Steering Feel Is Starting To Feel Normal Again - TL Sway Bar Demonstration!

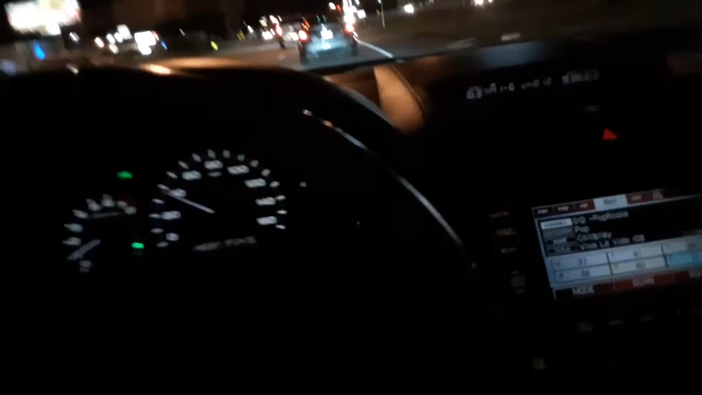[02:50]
I would be squealing, and I could take it at 50 now, but this is a 35 zone anyway, so, eh, whatever. I'm gonna make the green, nah, alright, pause the video, might pause the video and show y'all the, uh, left turn, it's a nice BMW right there, 3 series, ooh, ooh, that's an icicord, it's a sport, alright, going to pause it.